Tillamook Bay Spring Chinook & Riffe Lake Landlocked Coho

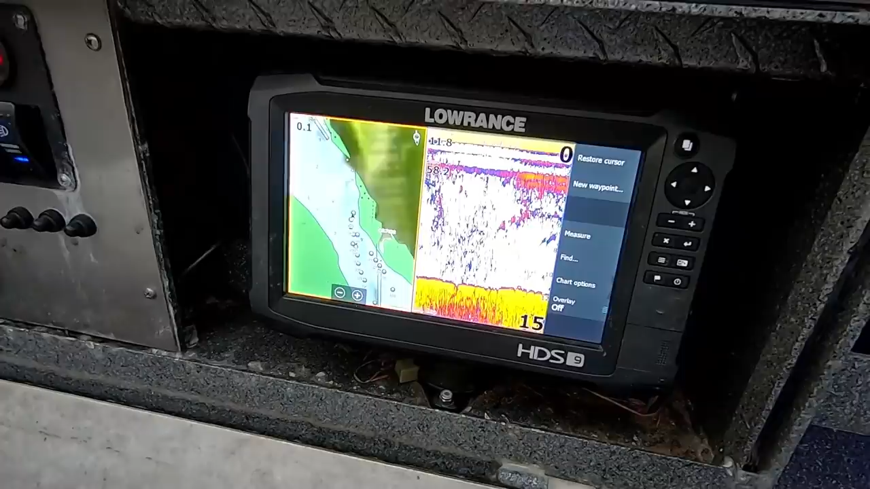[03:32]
There's a couple big ones in there. But there's some weeds in there too. Okay, so we're going to, we got this one preloaded, our spin fish.
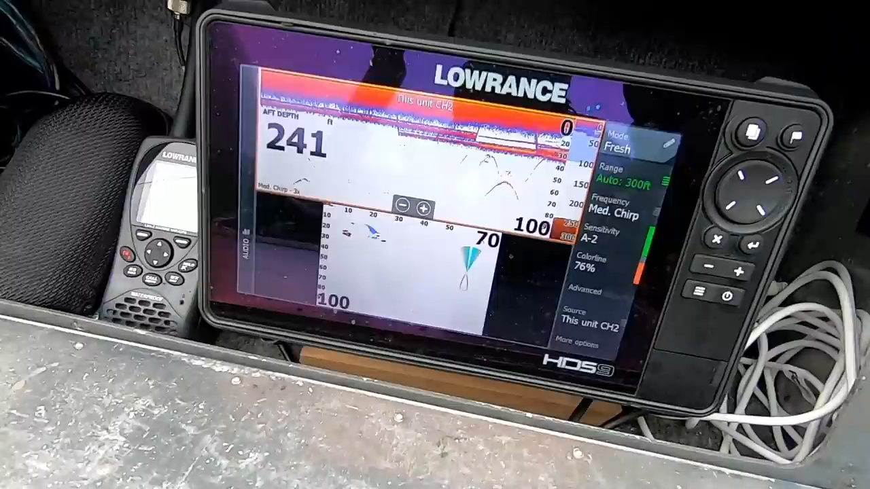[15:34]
On screen: depth 241 ft
When fishing a large lake like Rife for a schooling fish like a coho salmon, finding the fish is definitely one of the first keys to fishing success. So here's a traditional sonar here.
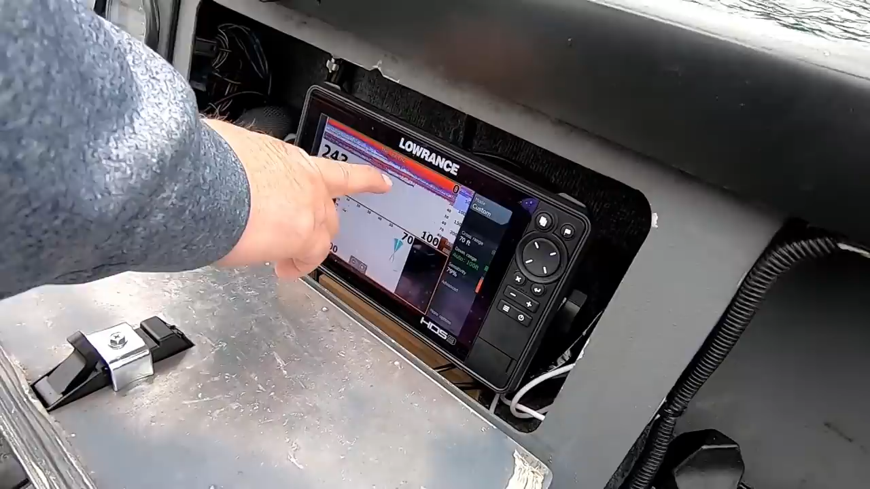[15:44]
So we're 243 feet. This is zero to bottom.
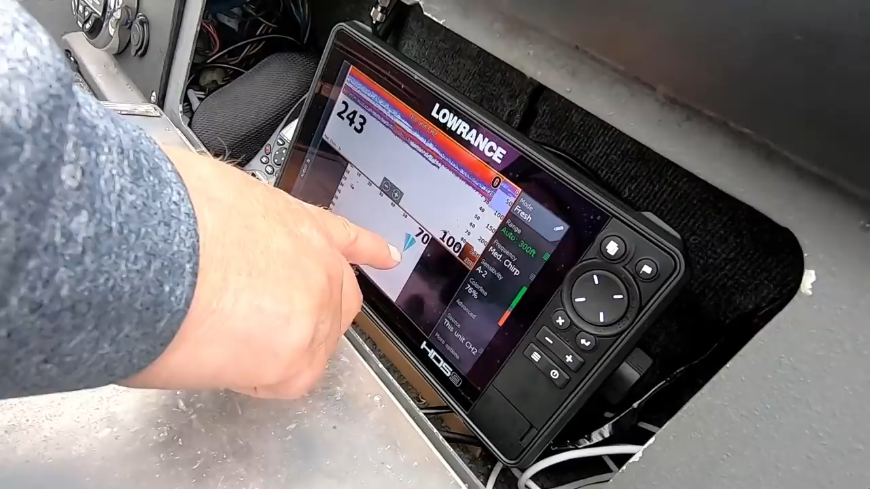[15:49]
Down here, we're looking at scanning behind the boat. So we've marked a couple of fish here.
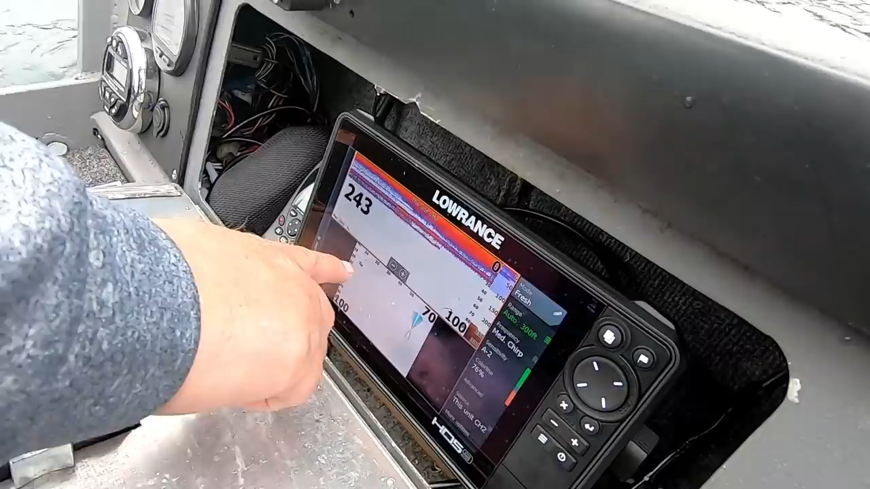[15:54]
This is actually looking down, uh, about 90 feet and about 70 feet behind the boat. I can see anything that comes in the pattern here.